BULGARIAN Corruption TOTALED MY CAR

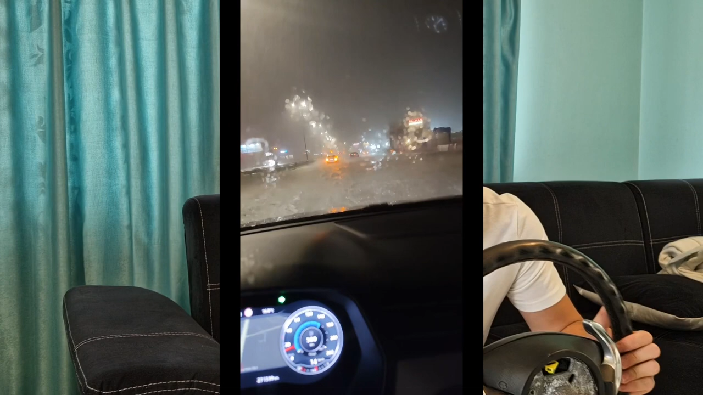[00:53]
so i was driving home at around midnight when all of a sudden a downpour came out of nowhere and and the visibility was gone as you can see from this video that i ripped off facebook